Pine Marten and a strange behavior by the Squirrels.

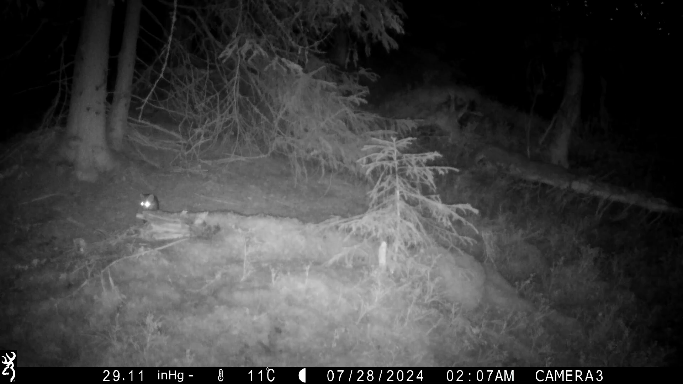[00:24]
A week after I last checked the game camera, it came for a quick visit, before it disappeared into the forest again.